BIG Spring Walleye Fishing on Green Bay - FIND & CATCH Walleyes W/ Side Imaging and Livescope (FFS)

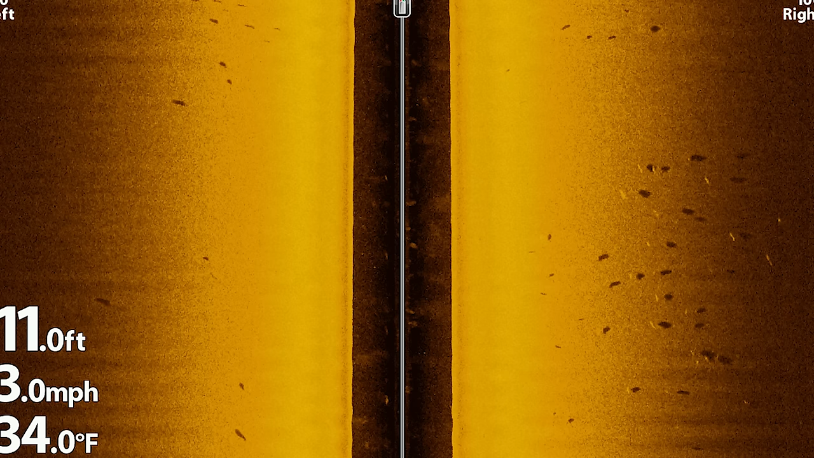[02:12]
I'll throw up some screenshots again of what it's going to look like on the side imaging. We're not seeing any of the big, big groups yet today.
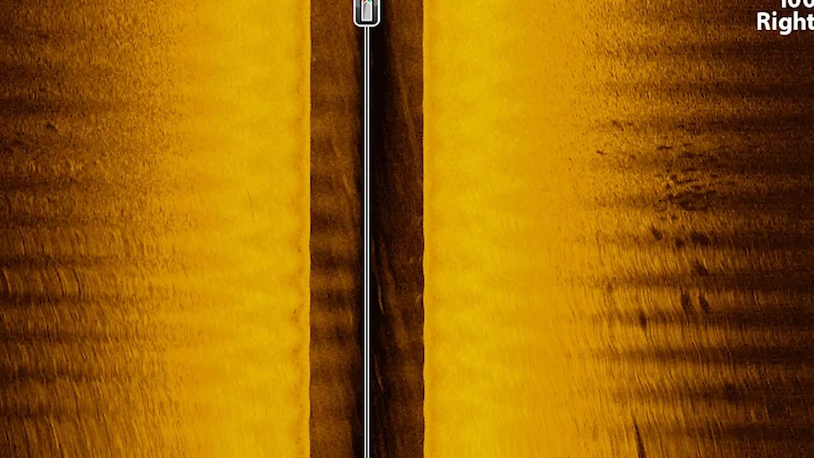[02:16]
We're seeing a little more scattered, but they're kind of scattered over quite a bit, quite a few areas.
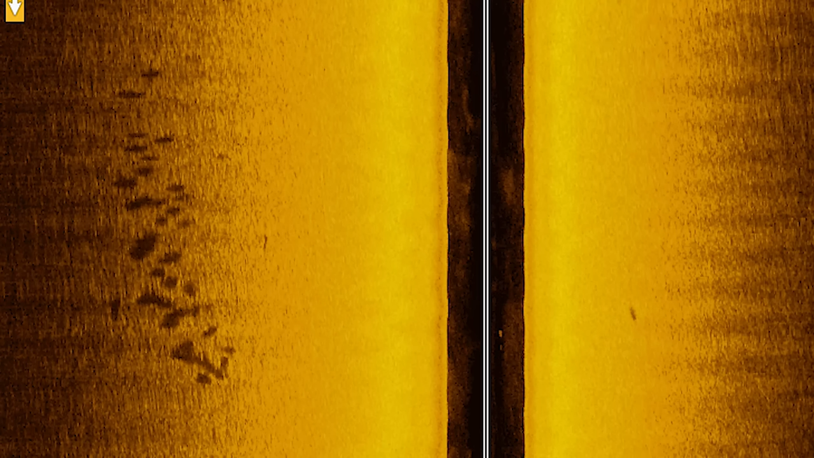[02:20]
So once we kind of found an area that we could do a pretty good drift, we're actually just fan casting with the live scope, kind of working through here as we drift, as we see fish, because it's been really hard to follow these fish.
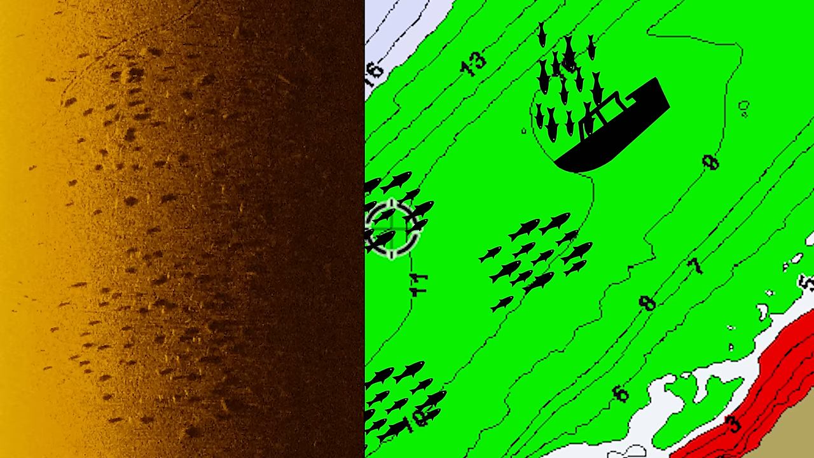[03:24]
driving around and kind of marking some waypoints when we're seeing these fish on side imaging.
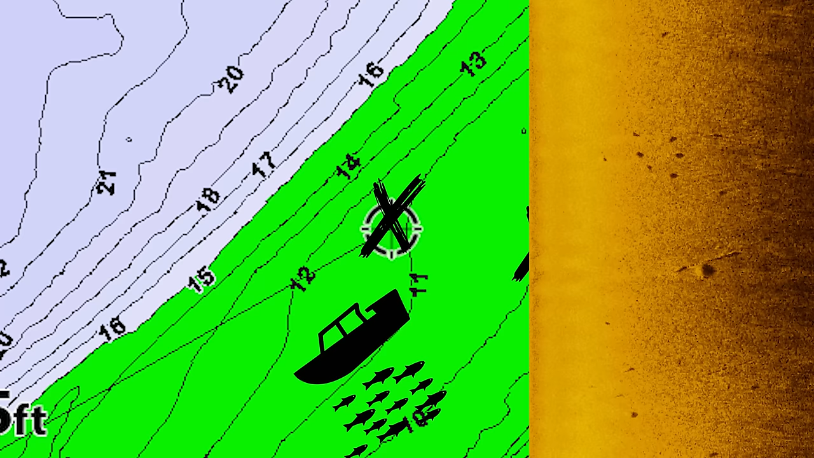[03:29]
So you can kind of get an idea of where the biggest concentration of fish are. Obviously these things are moving a ton, but when you can have multiple groups in a certain area, you can kind of pinpoint your drift where you're going to go upwind of these fish, drift back down towards them. So you have all your waypoints and you can kind of drift over those because as there's
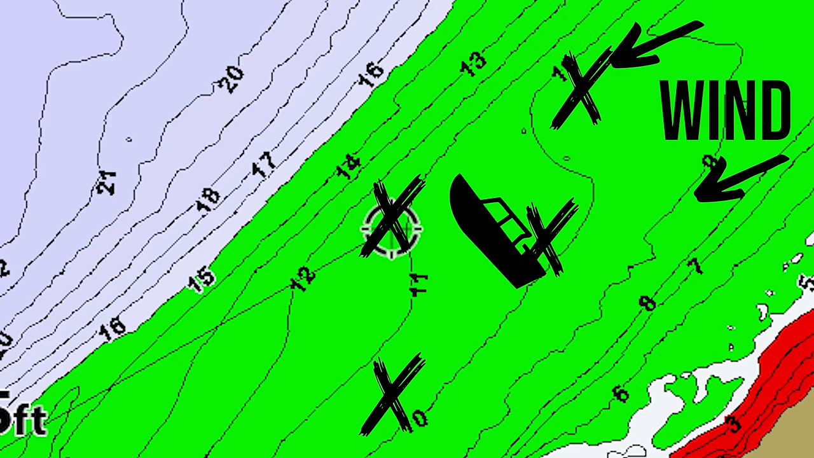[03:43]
many schools of fish working around and your boat is drifting towards them, you're going to be able to come across multiple of these fish, whether they're scattered ones,
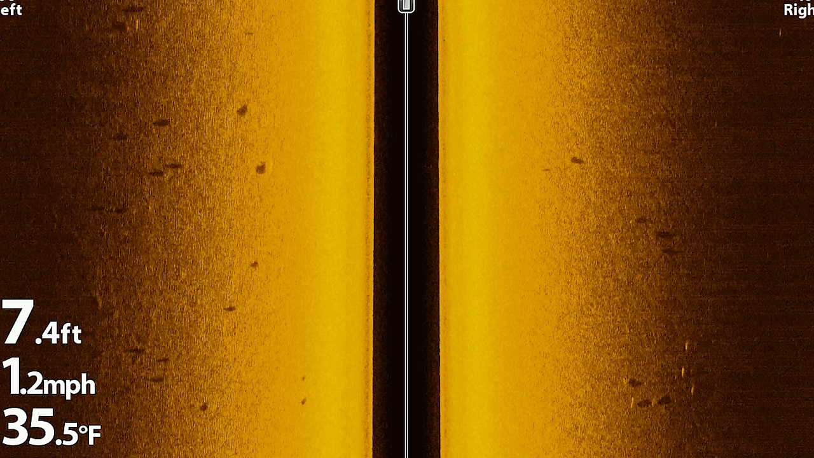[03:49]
On screen: depth 7.4 ft, water 35.5°F, speed 1.2 mph
twos here and there, or if they're in a group of five or 10,
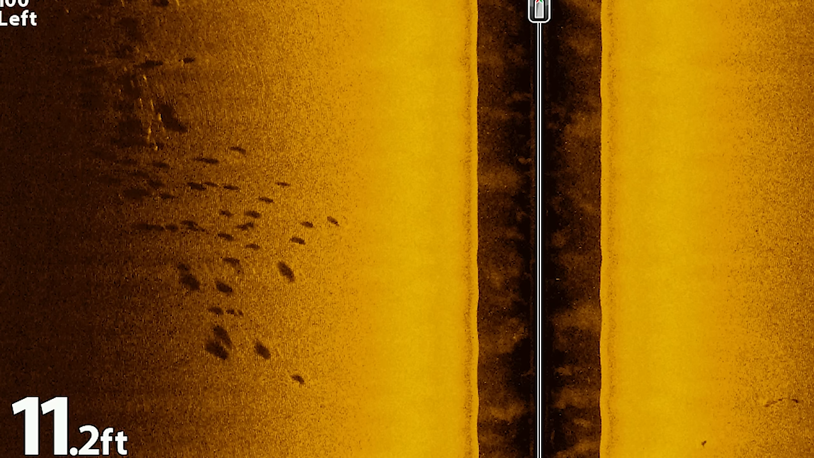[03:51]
On screen: depth 11.2 ft
15, it's like some of the bigger groups that we've seen.
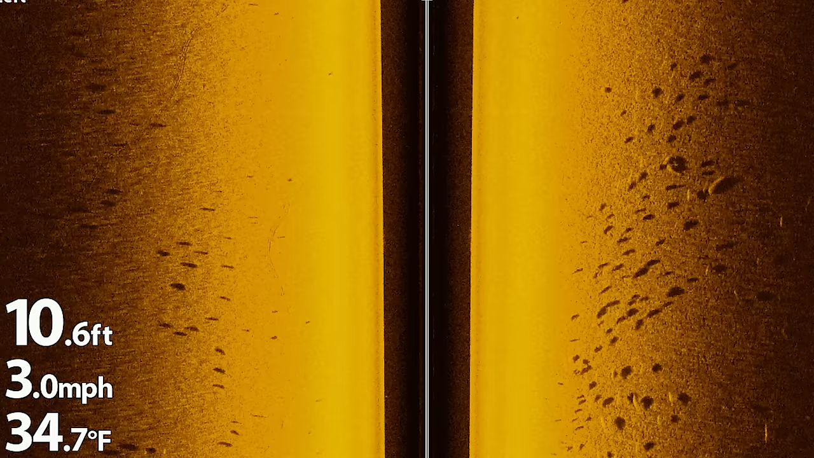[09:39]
On screen: depth 10.6 ft, water 34.7°F, speed 3.0 mph
I'll show you that screenshot. Worked through a little bit. Just seeing one here, one there now, but got that one to chase.